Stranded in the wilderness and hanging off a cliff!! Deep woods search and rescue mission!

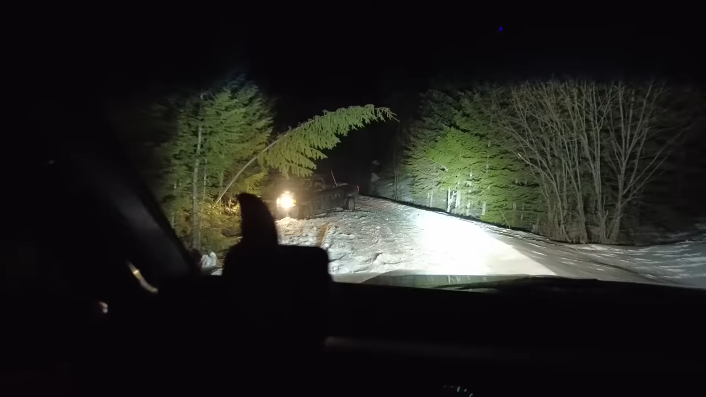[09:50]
Well, at least he's facing out, which means once we get him pulled out, we don't have to try turning him around. Right. It's going to make it easier to get out of here. So, let's go see what we got.
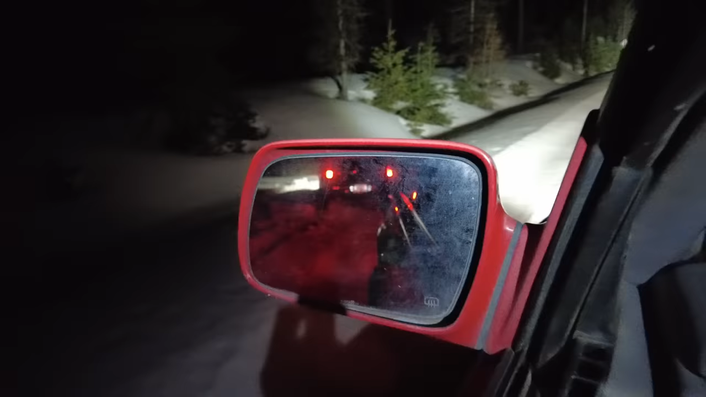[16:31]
Alright. He might have to give a little reverse. Go ahead and give a little reverse.
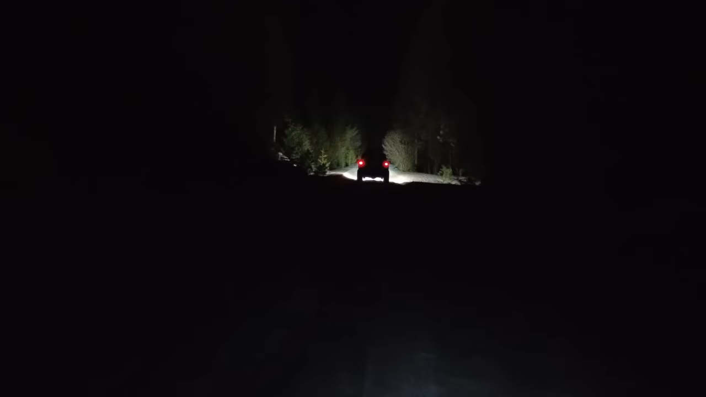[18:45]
okay plan B I'm gonna go turn around go backwards so that my winch is on the front side use snatch blocks off of trees again and turn him around in the middle of the road right where he sits because he's not going to make it back out of here backwards then he's going to go out forward the other guy's facing forward and I'm going to be the one going backwards all right let's see how this works so I almost have everything I need to put a winch on the rear of this thing
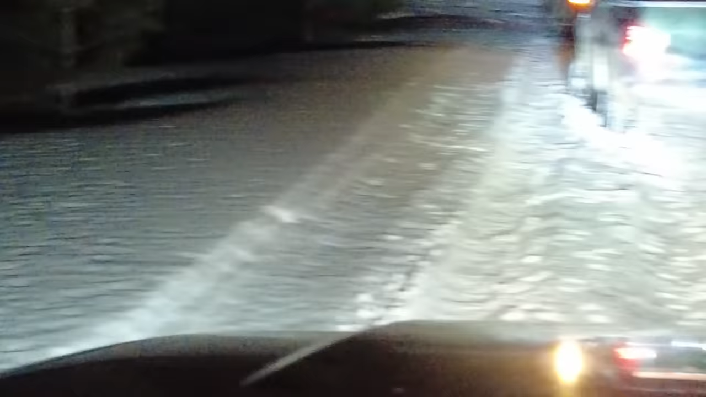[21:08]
okay so now I'm back behind him snatch blocked off that tree to
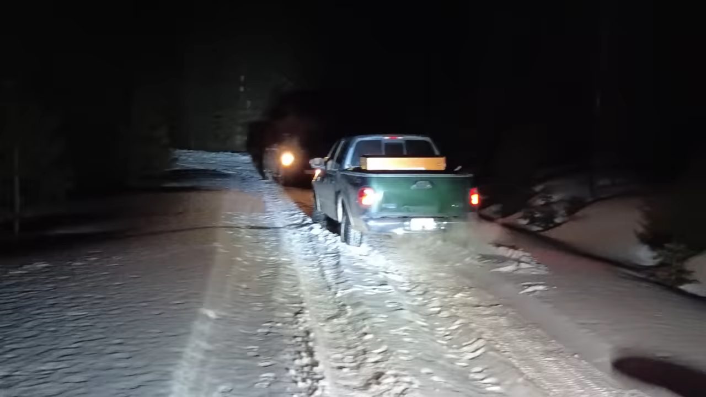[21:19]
his front end to try to pull his front end that way and backwards to start the spin of the truck and hopefully put his back end in this ditch then
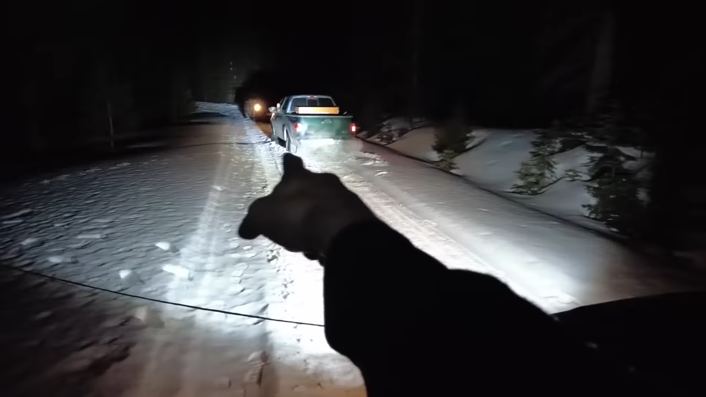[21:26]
I'll grab his front end and pull it the rest of the way around and up out of that ditch so let's see how that goes okay let's get up here so I can see what we're doing
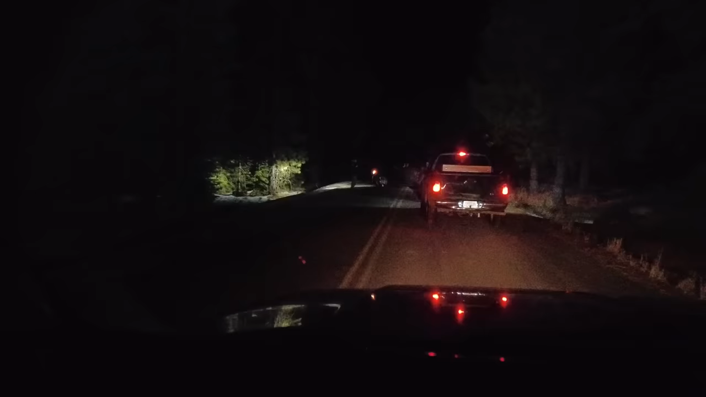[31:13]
what the hell is a minivan doing up here this night is never going to end this dude right there walking just said he goes that was my wife she came up in the minivan to get him that is the ultimate ride or die chick right there she'd have probably done it too